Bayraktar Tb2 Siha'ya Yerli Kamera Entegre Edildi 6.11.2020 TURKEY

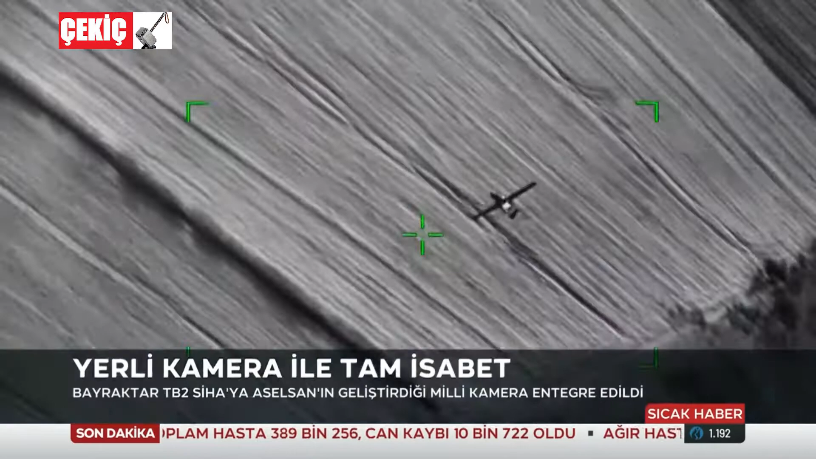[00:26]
Test atışı Saros Körfezi'nde gerçekleştirildi.
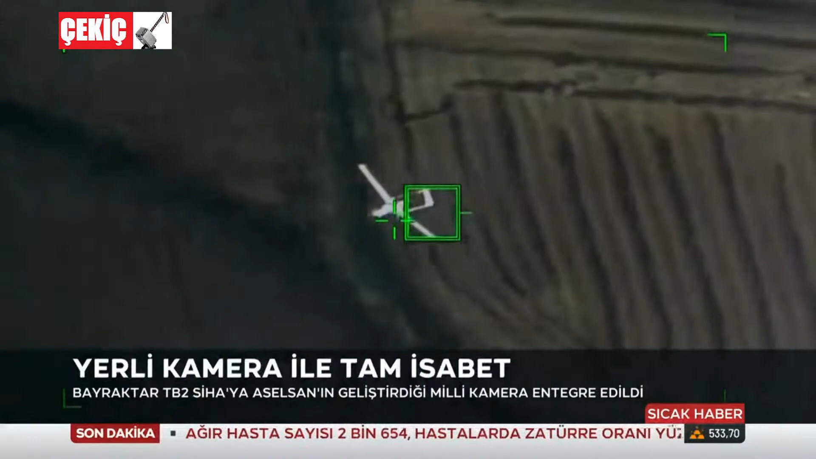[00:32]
SİHA entegre edilen optik sistemin işaretlediği hedefi yüksek irtifa ve uzak mesafeden tam isabetle vurdu.
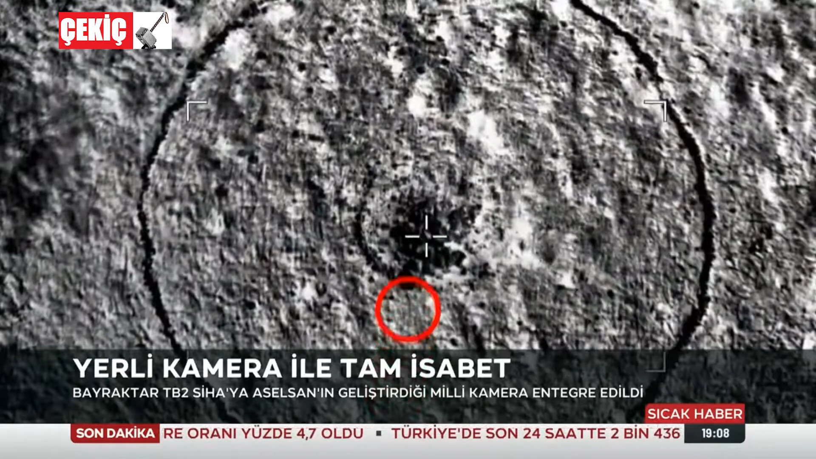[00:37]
Milli kamera sisteminin yüksek hızla hareket eden hedefleri takip ve kilitleme özellikleri de deneldi.